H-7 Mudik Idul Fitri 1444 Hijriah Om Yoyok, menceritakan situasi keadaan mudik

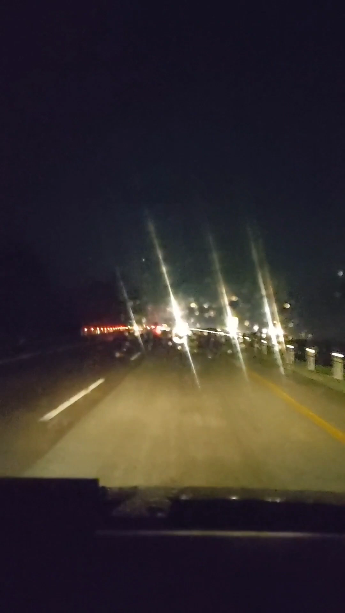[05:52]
Terus ini udah jam 7 lewat, kita meluncur lagi. Ini di kilometer Cipali ya, di kilometer berapa ini? 9. Oh, tadi itu di 9. Di 88. Ya, di apa kita istirahat di kilo KM 88. Saat ini kita baru di KM 94. Ini tol Cipali. Sementara tol yang kita keluarkan baru
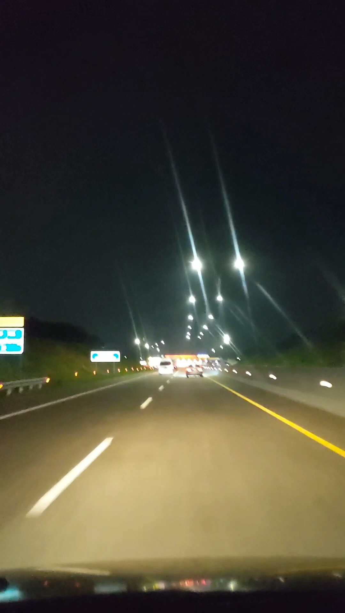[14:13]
Gerbang tol Kali Kangkung ini tadi tiket tol ini dari apa, dari mana, Cikampek. Kita lihat nih Cikampek sampai apa Kali Kangkung ya, dikenakan tarif berapa.
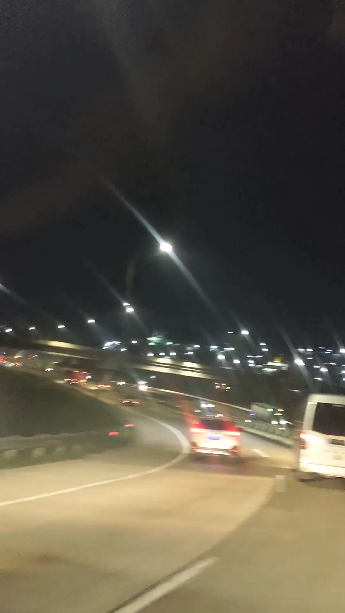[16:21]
Nah, kita sekarang memasuki tol kota Semarang ya. Kita masukin, kita tadi keluar dari Kali Kangkung. Jadi sampai saat ini dari Jakarta plus apa ya tol kota. Tol kota kan 10.30 berarti
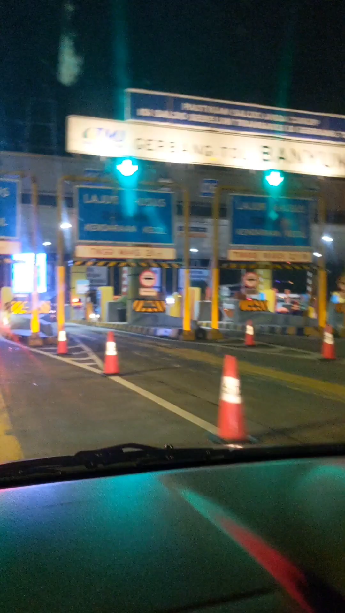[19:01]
Pusing aku. Oke. Kita memasuki gerbang tol Banyumanik ya. Mungkin ini cuma entah bayar, entah tidak, saya nggak ngerti.
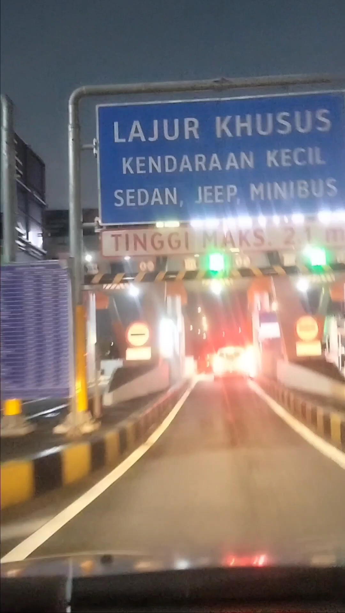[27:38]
Yuk, malah ini yang macet nih mobil ini.